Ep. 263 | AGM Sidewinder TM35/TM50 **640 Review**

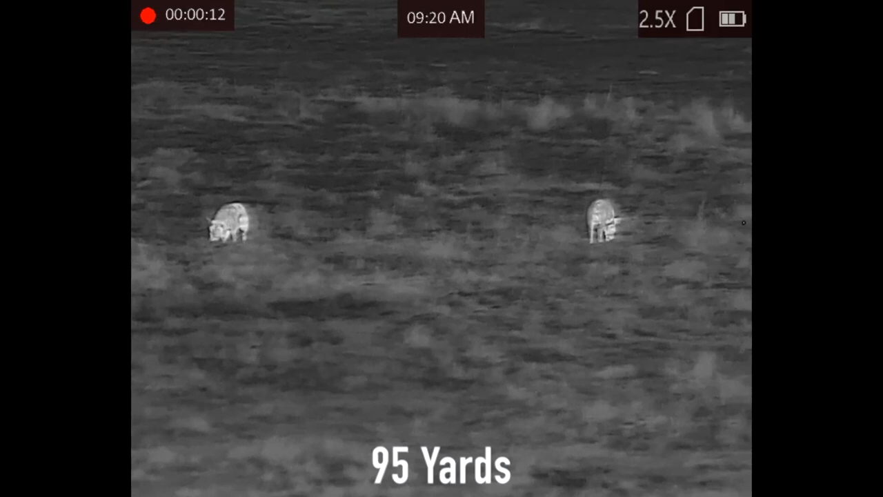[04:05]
right so uh again if these don't share the same
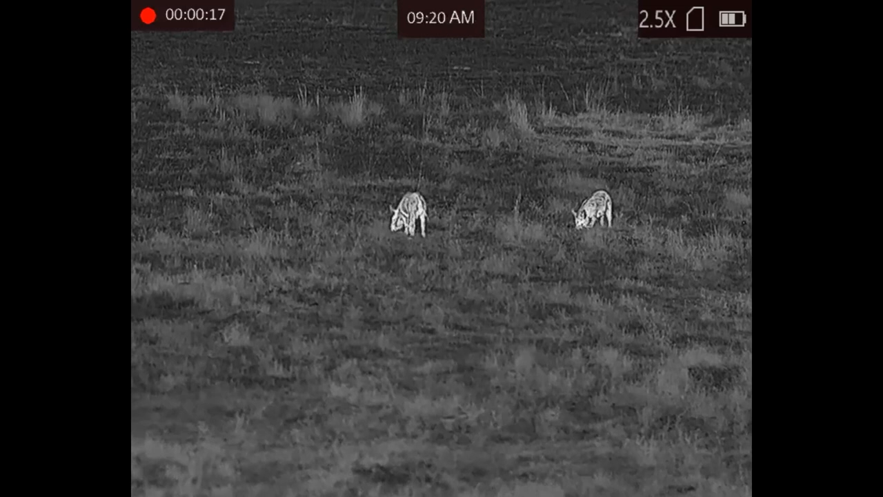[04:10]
specification then i'll let you know they're both 640 by 512
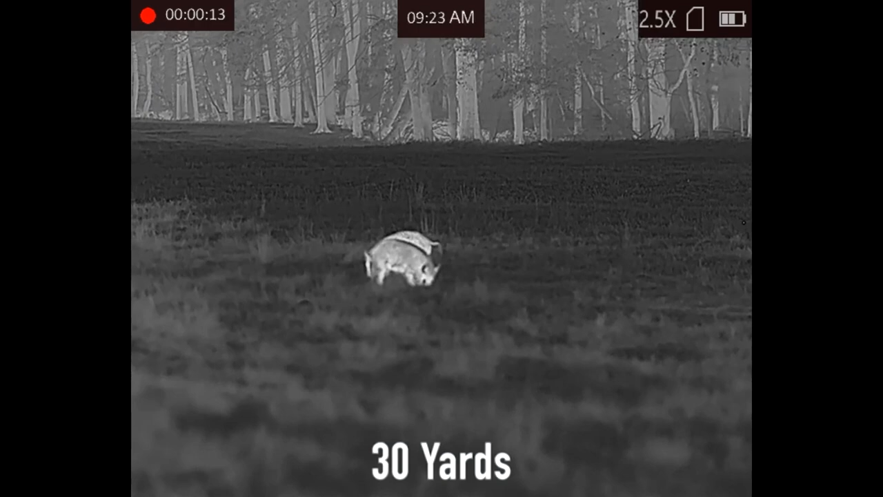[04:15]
you will probably hear us at some point refer to these as 640 by 480 because
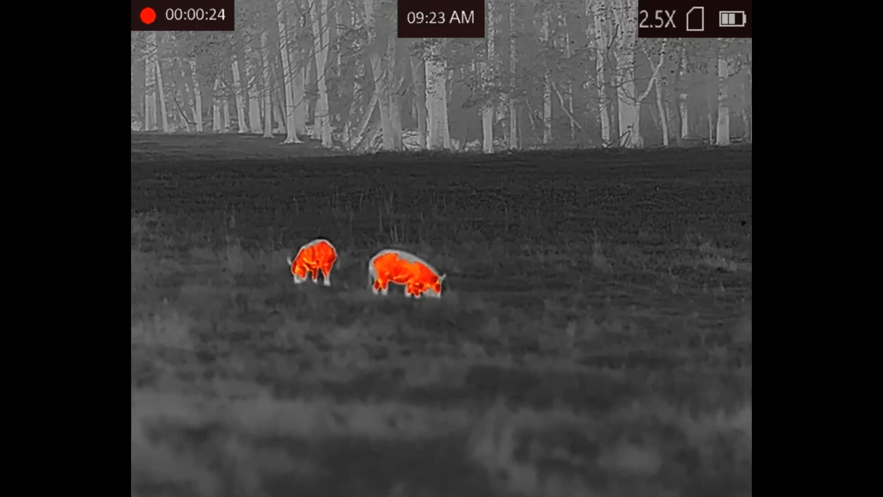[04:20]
that's just the standard resolution uh some of these agm 640s are 512 it makes no difference the difference in 480 and 512 i promise you is you can't tell the difference uh looking with your eyes so if you hear us say that that that's why but it's actually a 640 by 512
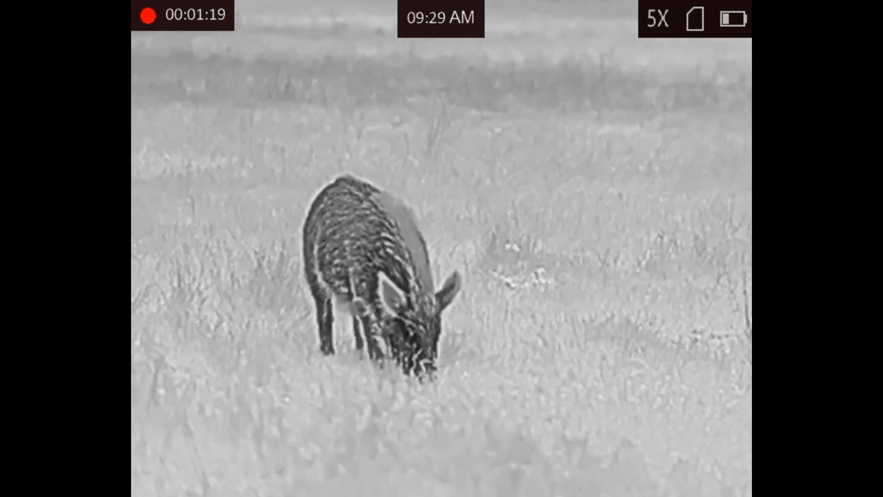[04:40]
12 micron pixel pitch 50 hertz refresh rate sub 25 millikelvin netd rating the 35 has a 35 millimeter objective lens the 50
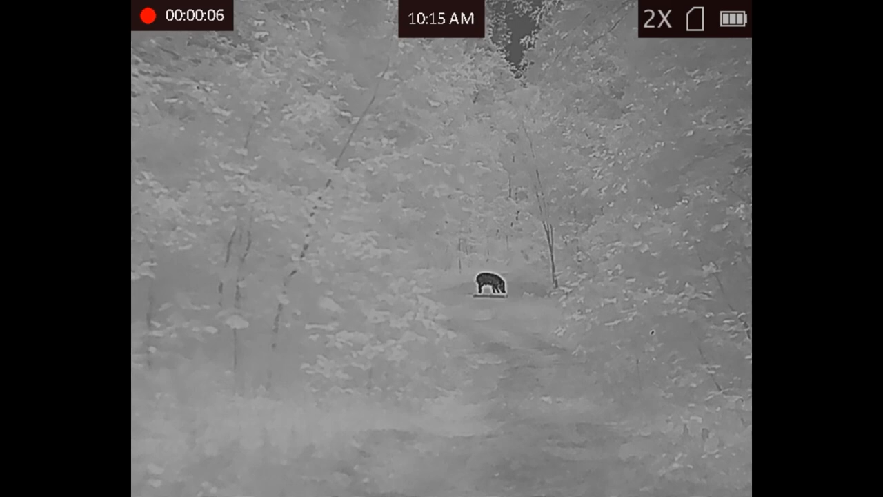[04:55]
has a 50 millimeter objective lens the 35 has a
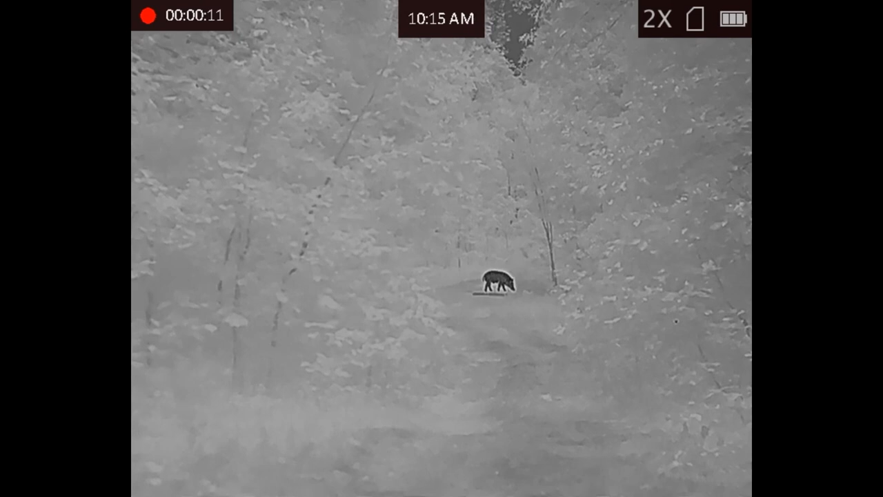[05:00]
according to the specs a detection range of a detection range of a six foot tall object uh 968 yards
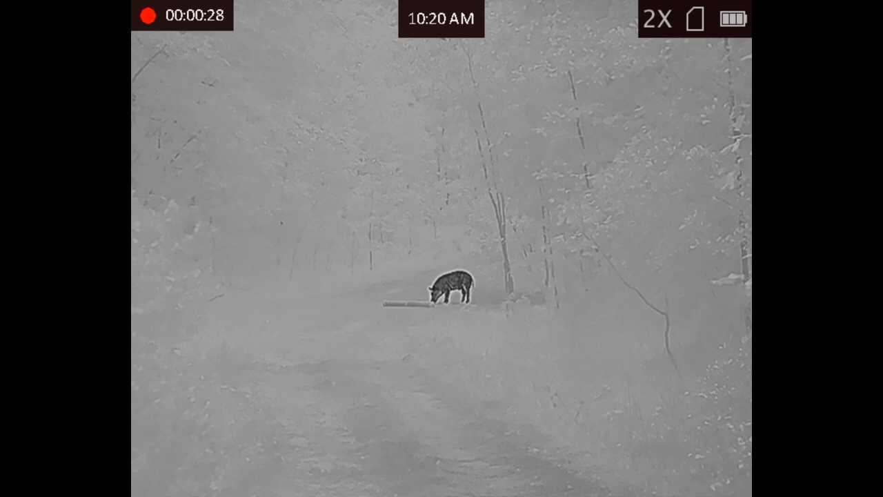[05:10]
uh the 50 the same six foot object 2843
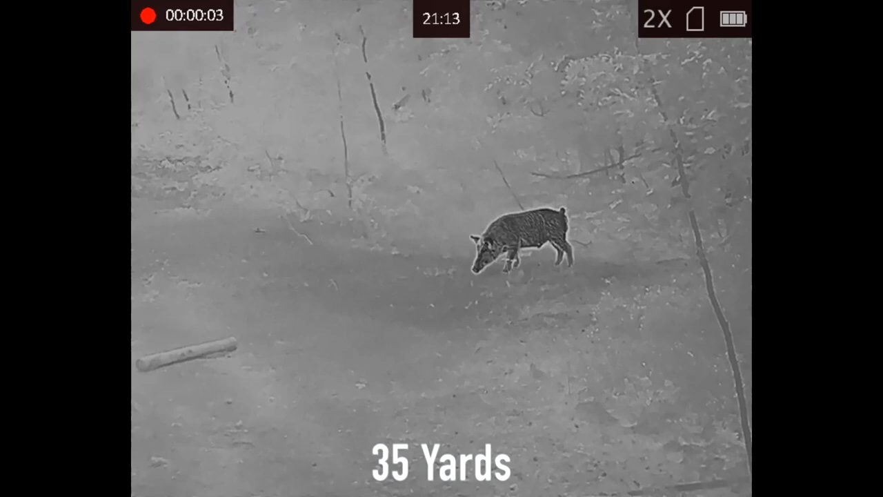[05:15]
yards because of the higher magnification uh the magnification on the uh the 35 is a two power the magnification on the 50 is a two and a half power they both have
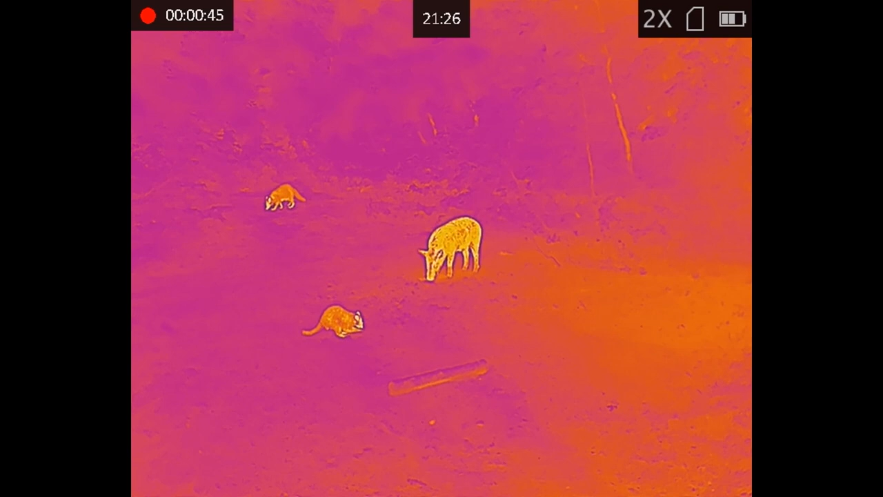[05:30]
digital zoom of one two four and eight x so they go you
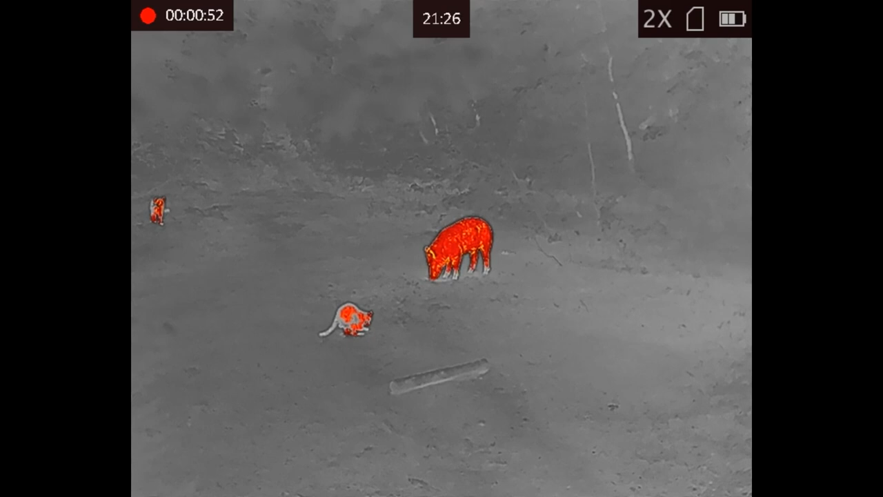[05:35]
know all the way up to eight times the base magnification they have a 10 24
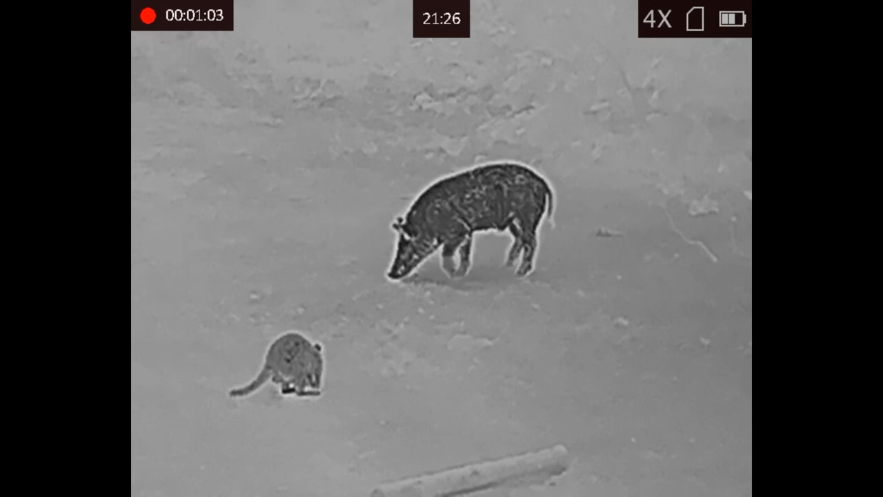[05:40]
by 768 oled display screen they have a five year agm warranty bumper to bumper warranty we'll be talking about that a little bit more i'm
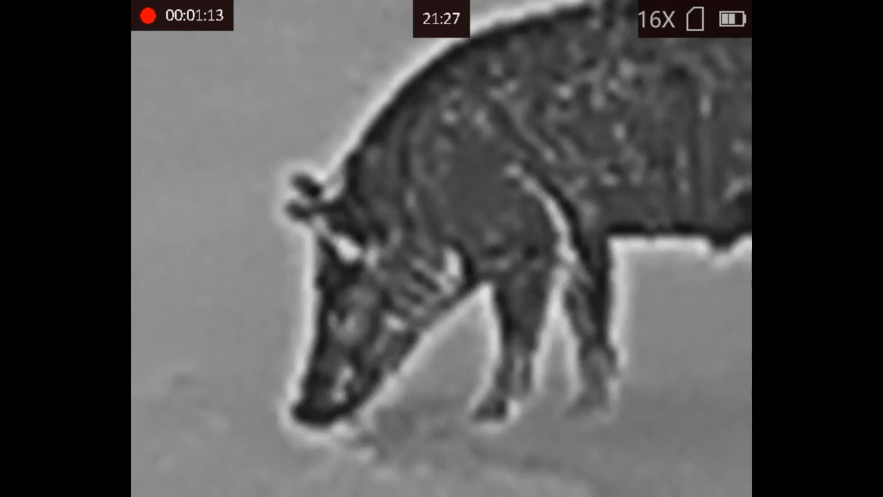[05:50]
sure later they've got color palettes black hot white hot red hot fusion
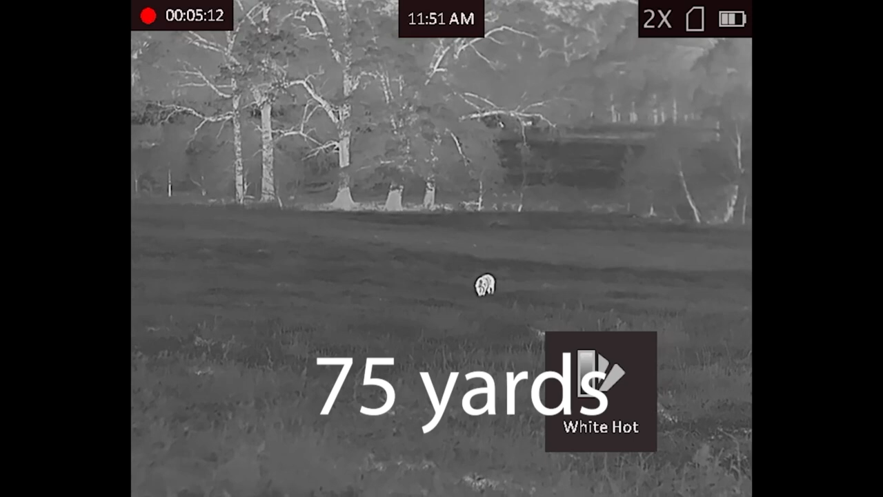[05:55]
they have wi-fi for streaming to a smartphone
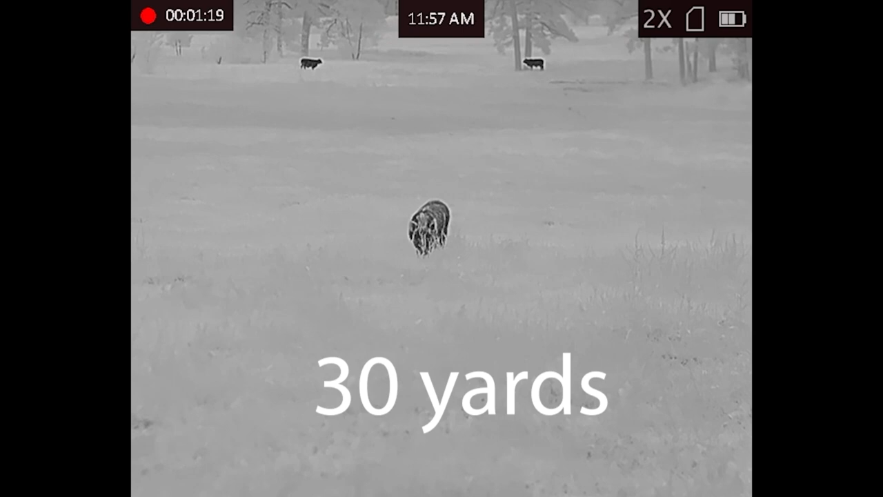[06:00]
app or a tablet they do have a standby mode they have audio and
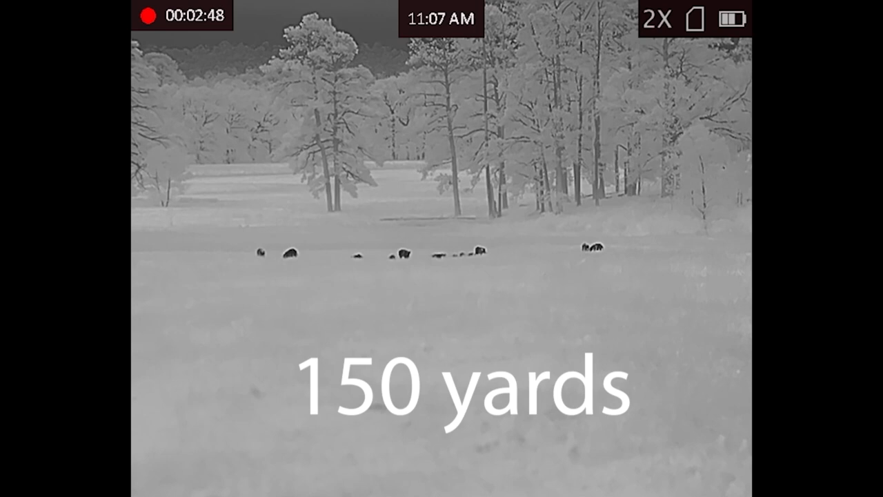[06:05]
video recording on board uh they both this is our favorite part uh
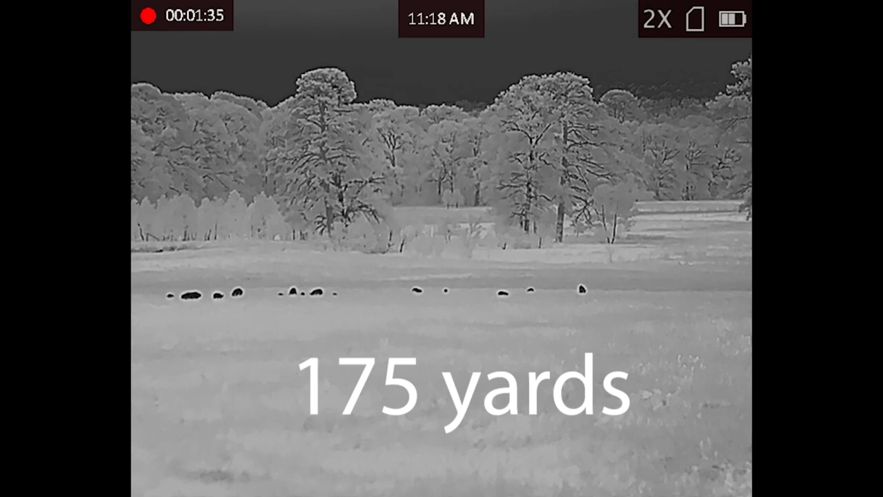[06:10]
maybe besides the warranty this is the favorite part we're going to talk a bunch about this 18 650 fully removable rechargeable